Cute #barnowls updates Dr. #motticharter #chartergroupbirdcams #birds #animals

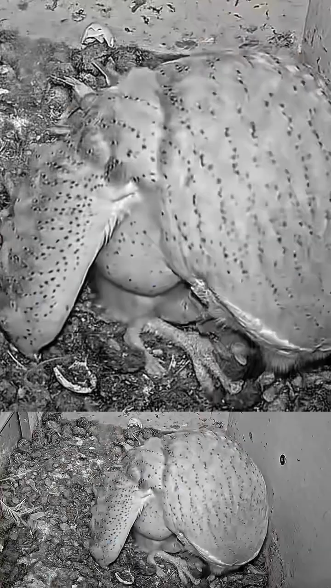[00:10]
Unfortunately, there was a huge difference in size between the first and second nestlings that were four days apart to the third nestling.